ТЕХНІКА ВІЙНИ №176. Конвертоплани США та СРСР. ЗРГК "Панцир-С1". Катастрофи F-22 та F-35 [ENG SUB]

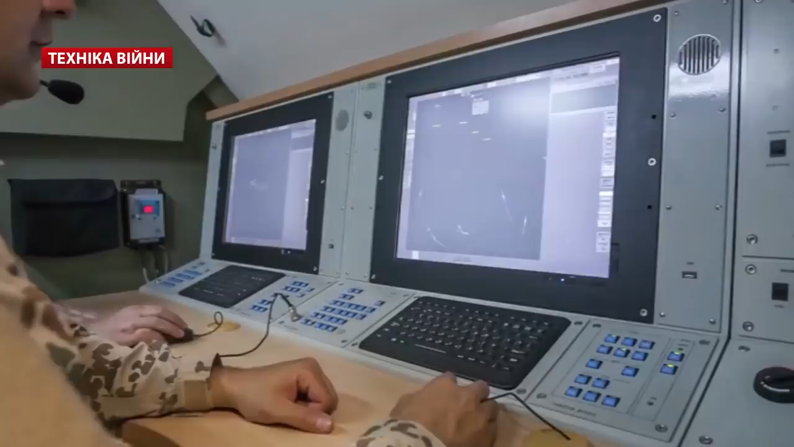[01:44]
цифровим антенним решіткам, новій елементній базі та алгоритмам.
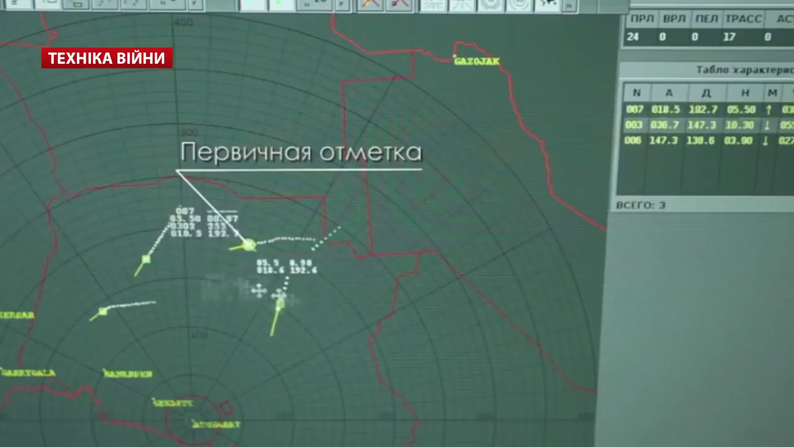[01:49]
РЛС-80К6КС-1 є модифікацією лінійки радарів 79К6 та 80К6.
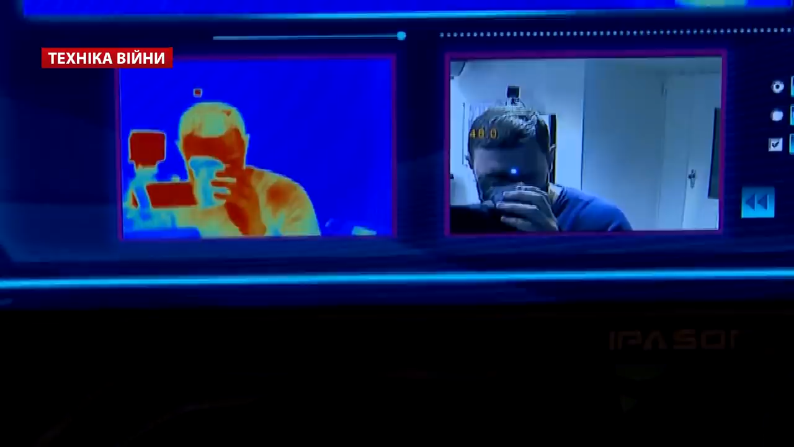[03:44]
Компанія УАРПа розробила статичний тепловізійний термометр, який може точно визначати температуру людей в місцях масового скупчення навіть у масках.